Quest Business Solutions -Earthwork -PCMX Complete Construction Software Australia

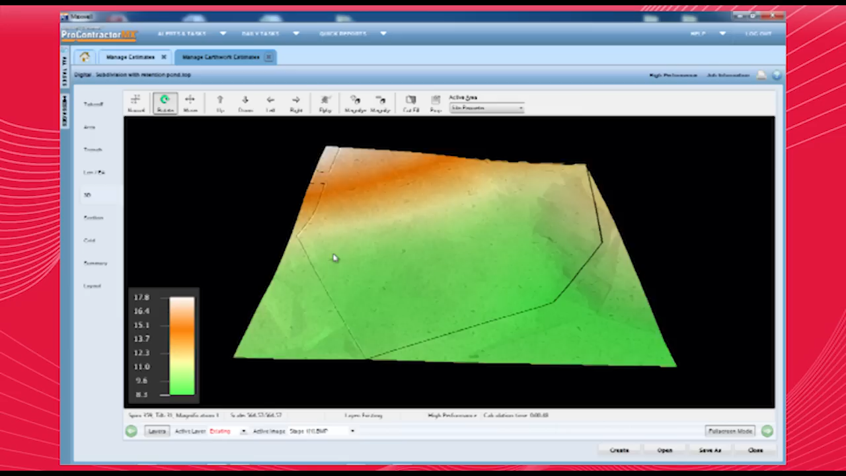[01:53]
The 3D feature provides a three-dimensional, bird's eye view of your side elevations.
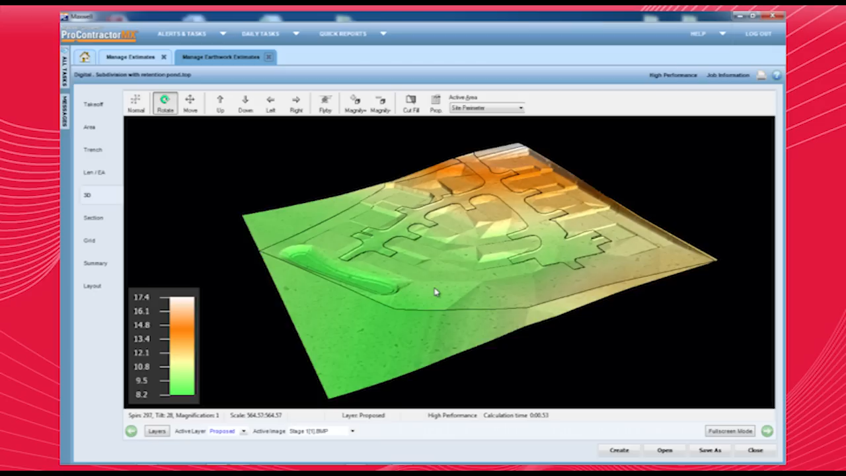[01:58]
Both existing and design surfaces can be analysed and printed for review.